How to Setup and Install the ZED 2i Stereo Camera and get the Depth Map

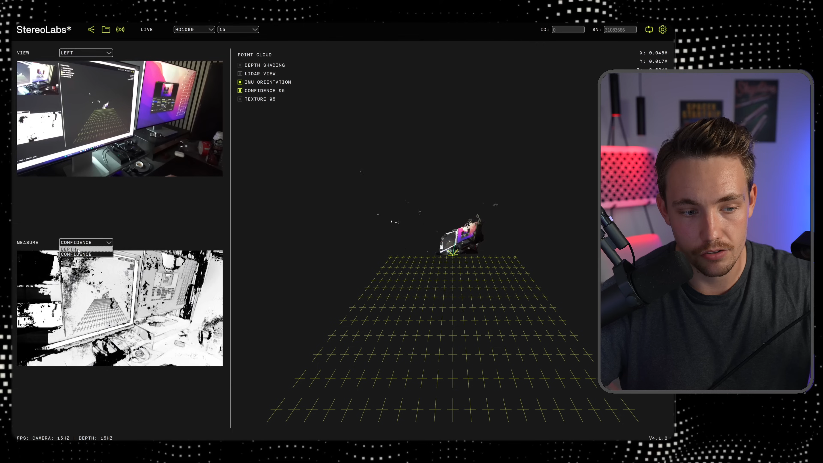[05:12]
So we both have a confidence and also a depth map. You can see the point cloud over here to the left. There we go. And I can move it further away.
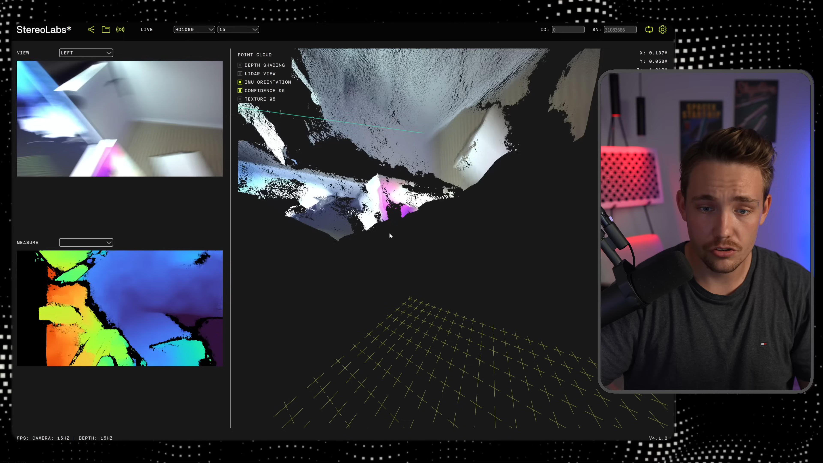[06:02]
So this is a very cool tool. You can just go in and initially see the depth map, or you can use it in your own applications and projects.